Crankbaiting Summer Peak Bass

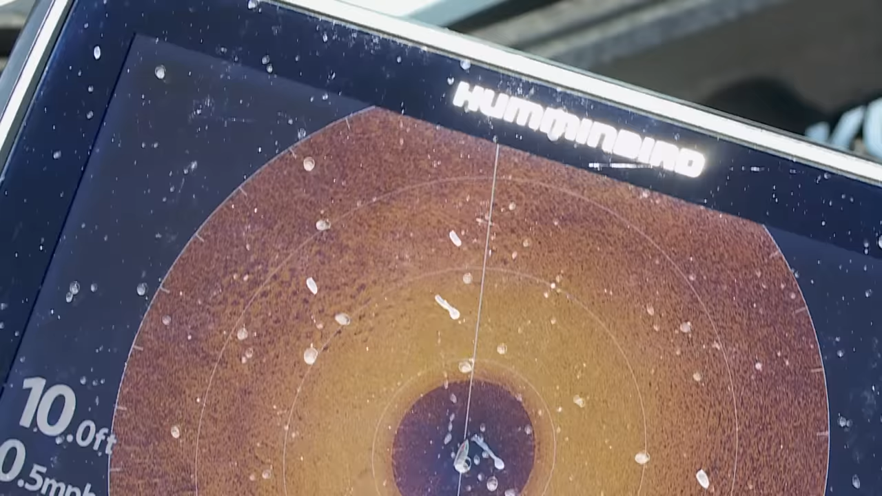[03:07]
You can see what this is here. This is old bluegill beds right there.
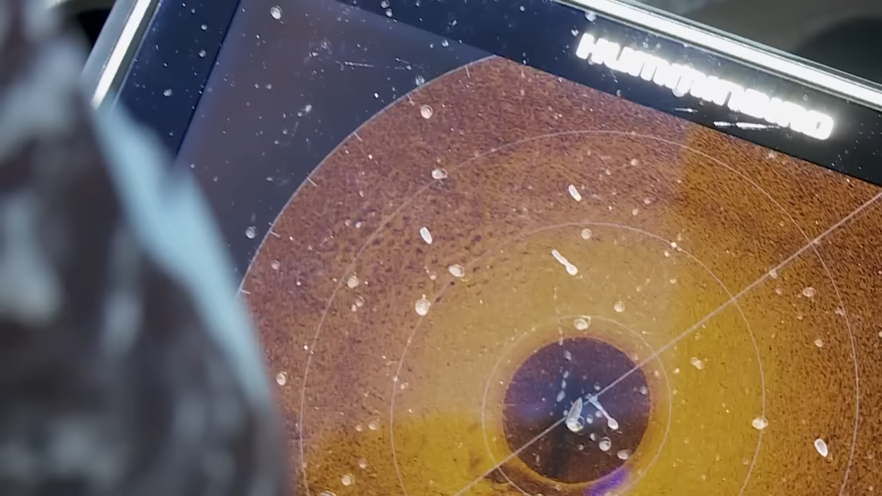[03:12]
Large deposit. I mean, you can obviously see there's probably, you know, hundreds of beds there.
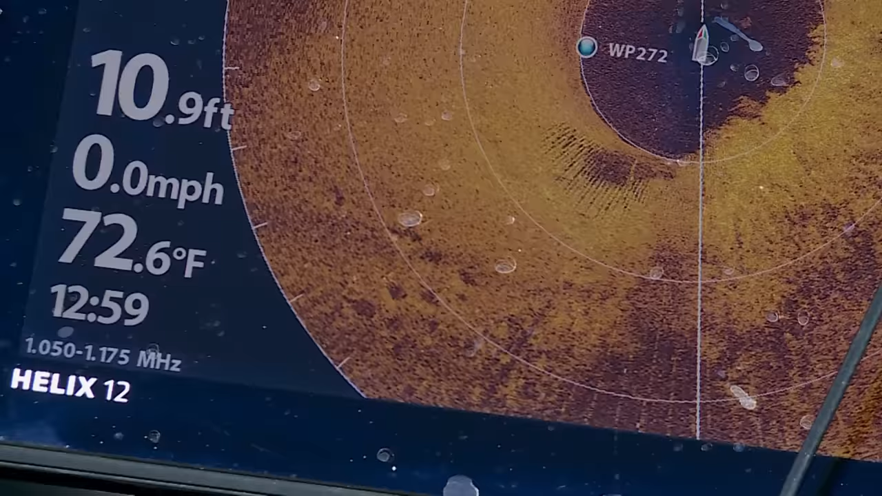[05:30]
On screen: depth 10.9 ft, water 72.6°F, speed 0.0 mph
Right here, those are bass. Those are shadows of bass.
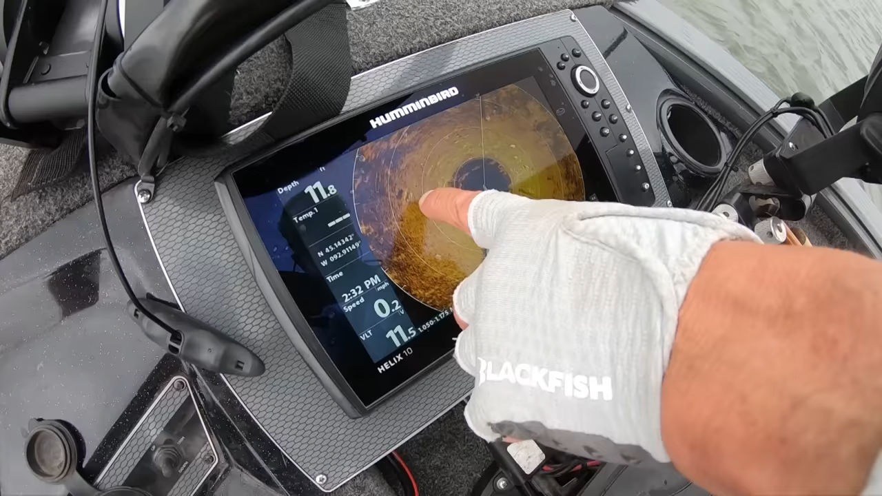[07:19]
I can actually see weed density differences.
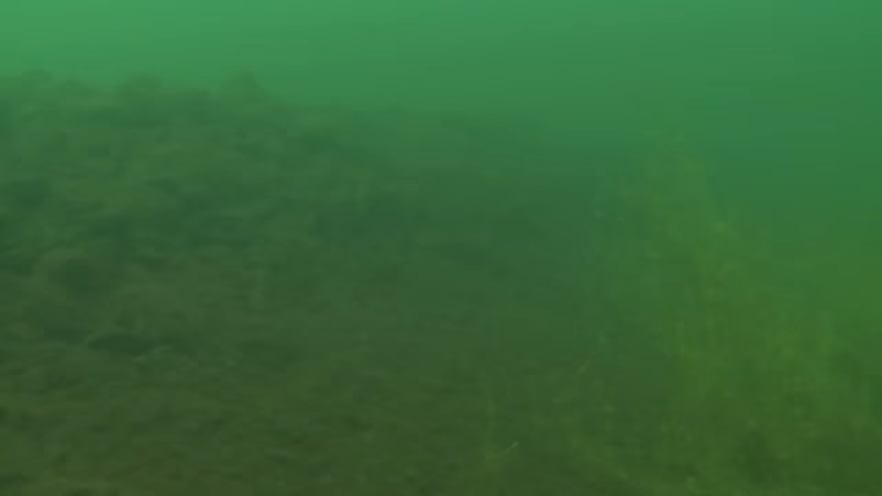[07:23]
I can see our weed to rock transitions.
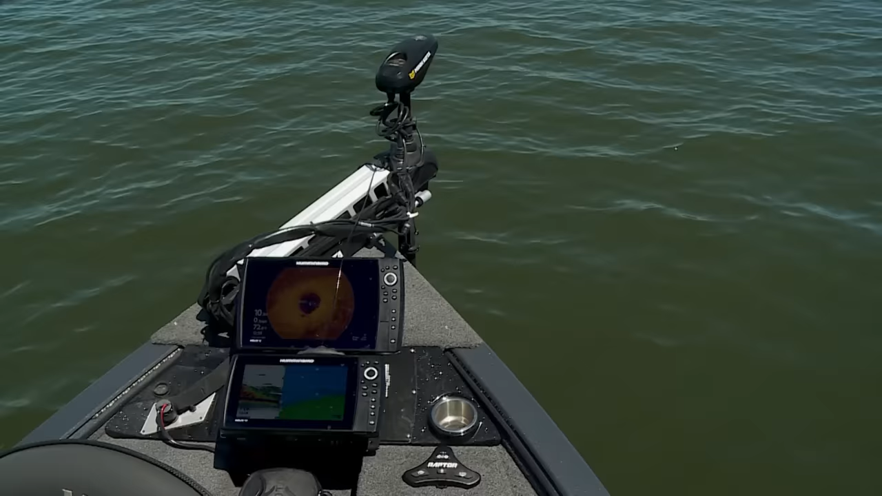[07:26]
You can actually see fish in many conditions. Like we pulled up here and I said, there's a school of bass there. I moved the cursor over, hit it.
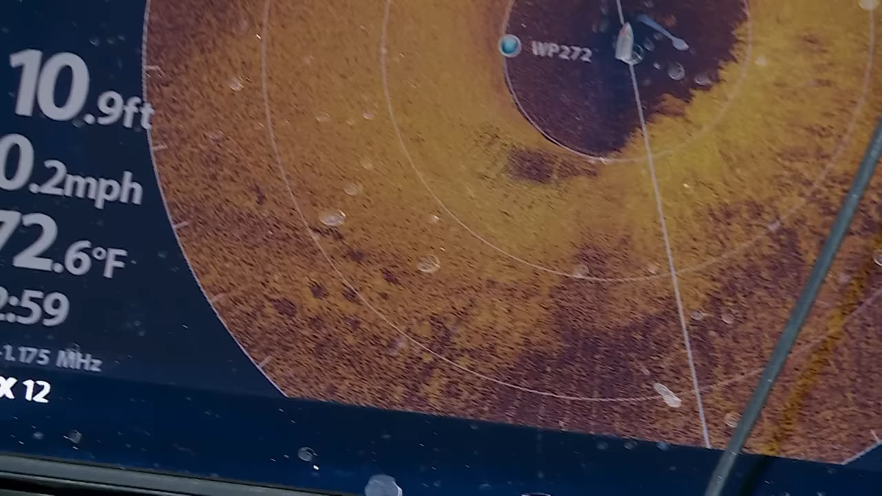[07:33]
On screen: depth 10.9 ft, water 72.6°F
We backed off of it and started casting there and you started catching them immediately.
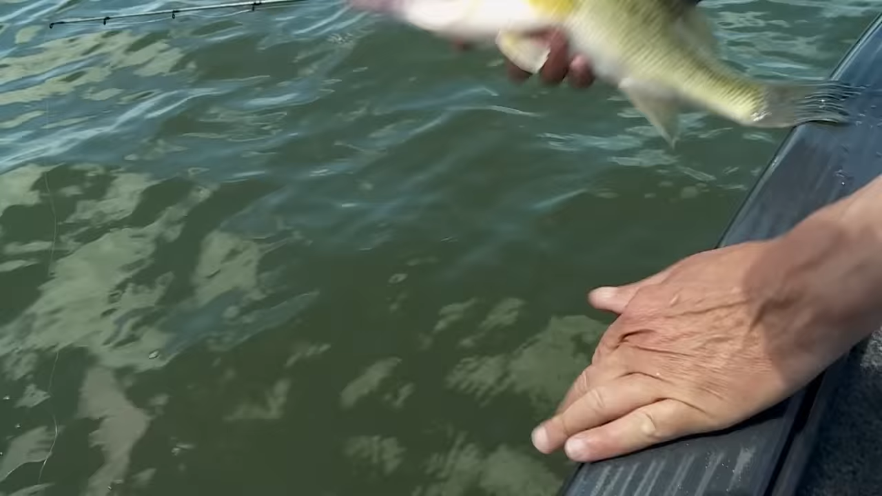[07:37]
But it's a little bit of a different technology once you get your head around, you know, each one of these different types of sonar readings,
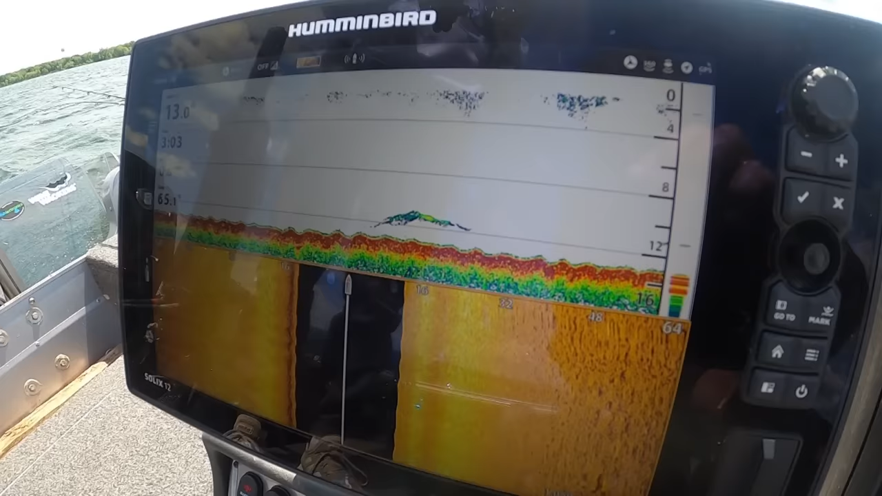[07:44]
whether it be 2D sonar,
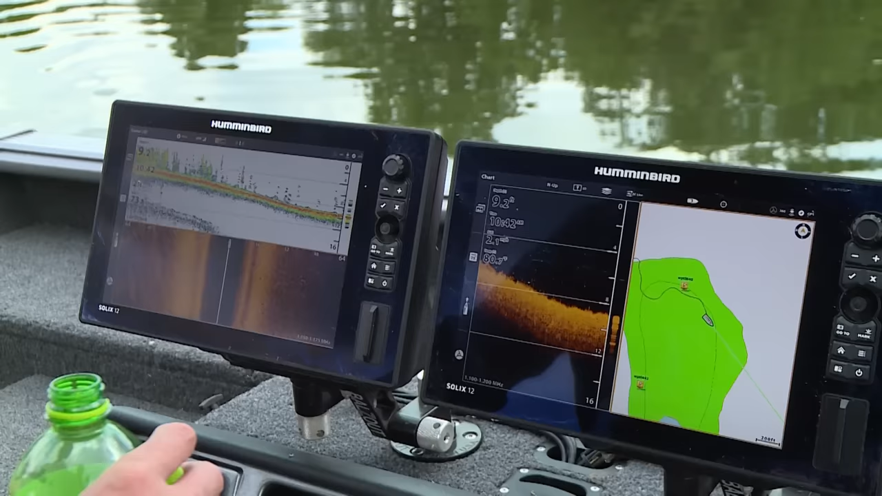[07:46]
down imaging, side imaging, it's a different perspective.
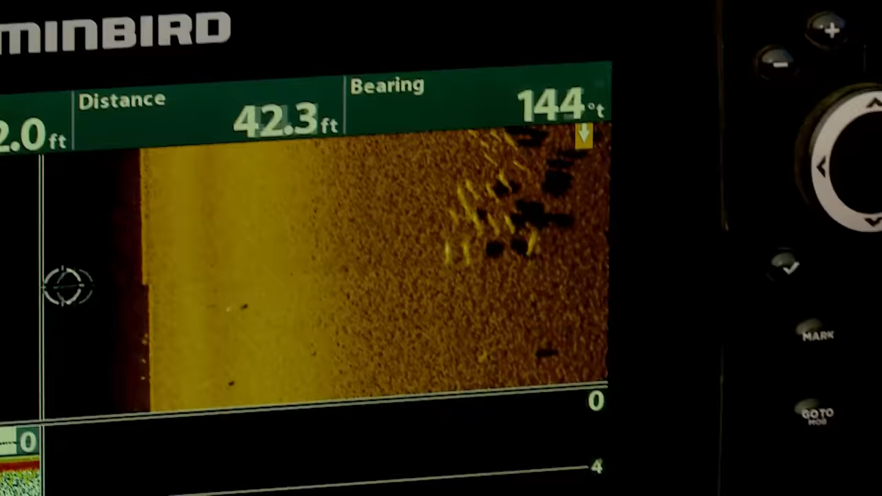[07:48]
Every one of them, each one of them has individual strengths based on, you know, the fish catching processes.
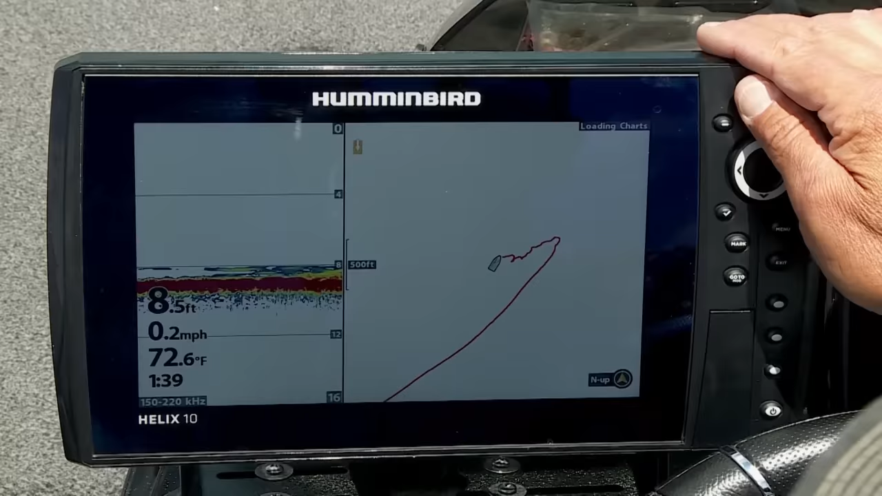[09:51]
On screen: depth 8.5 ft, water 72.6°F, speed 0.2 mph
You can see the spot we're on here. This is a really big spot, actually, when you were to follow the entire contour of this particular sunken hump.
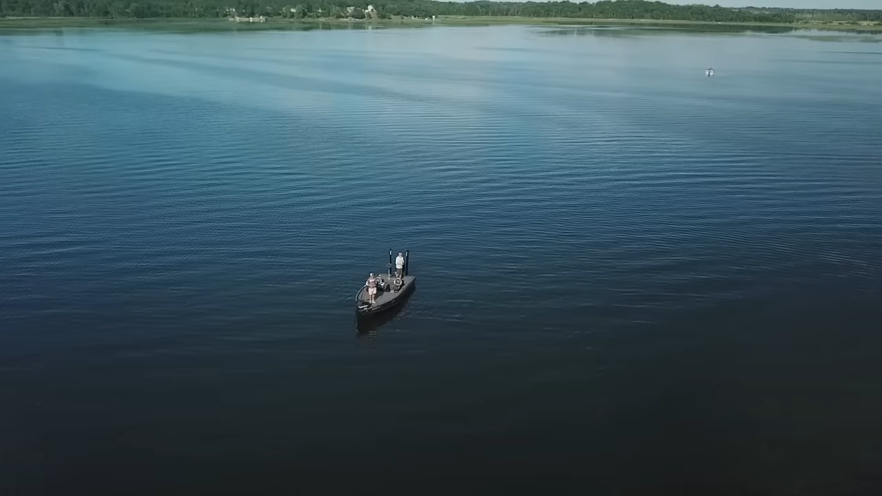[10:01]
It's probably in excess of a mile around, and that's where crankbait fishing really shines and enables you to cover a lot of water relatively quickly.
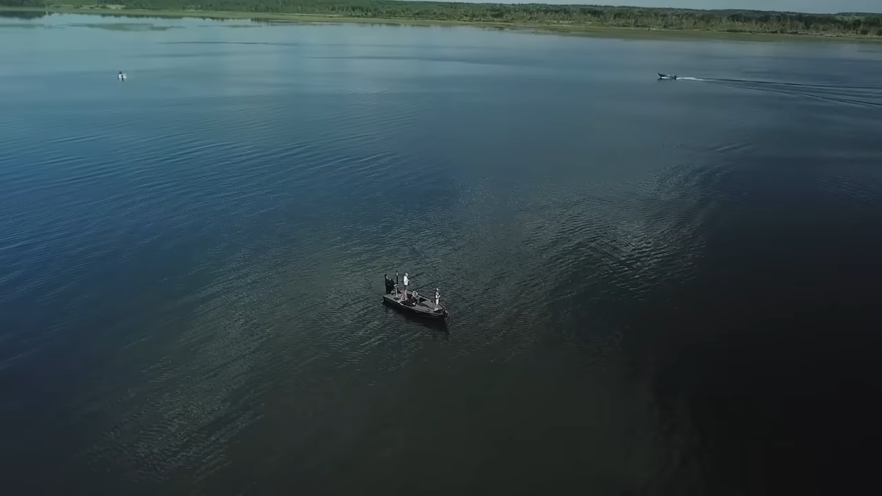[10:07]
And you can see the tops of these shelves in here,
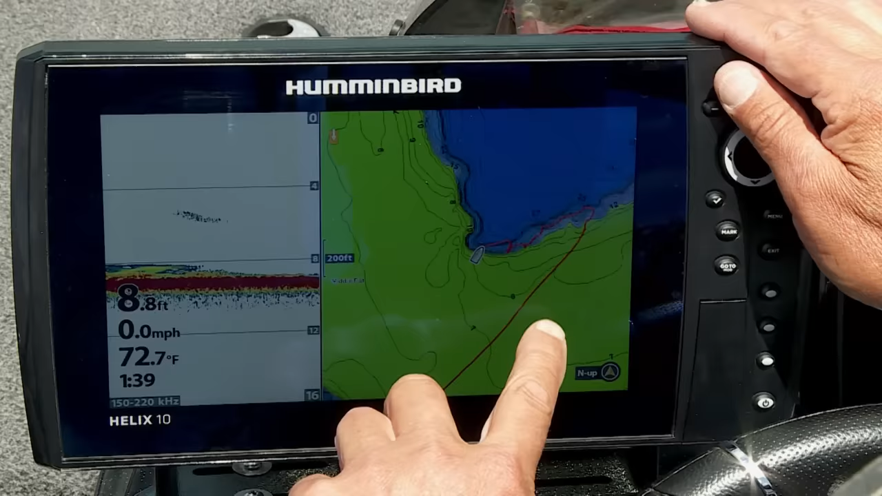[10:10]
On screen: depth 8.8 ft, water 72.7°F, speed 0.0 mph
It's about 8 foot of water, 7 foot of water up on these big flats. We have some inside corners, tips of points,
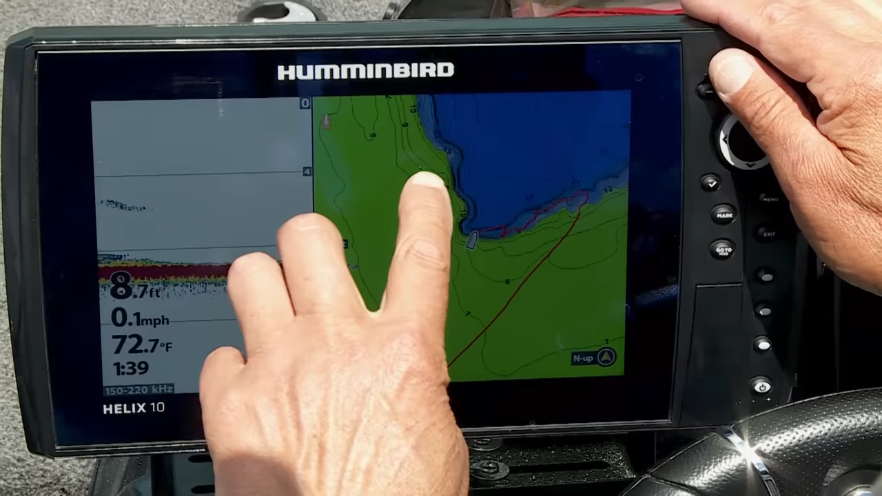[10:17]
On screen: depth 8.7 ft, water 72.7°F, speed 0.1 mph
and there's some intermittent hard bottom spots and grass up on the top of the flats, and that's where the bass are positioned on this particular spot.